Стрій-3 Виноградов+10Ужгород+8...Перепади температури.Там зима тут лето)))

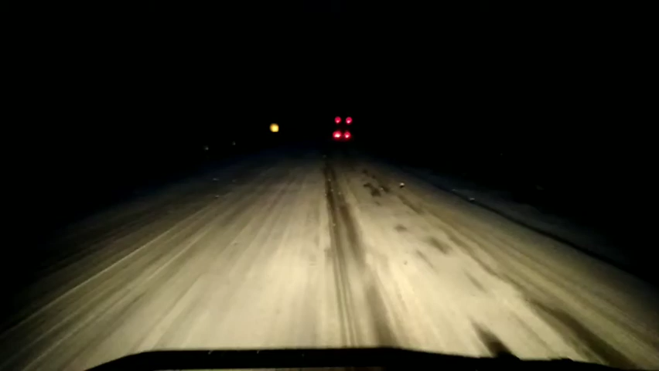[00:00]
Всіх з добрим утром я вже виїхав уже потихоньку їду по перевалах виїхав я з парковочки детьо 35 минут сьомого і як ви бачите тут у нас зима сразу я получається їхав пішов був дощ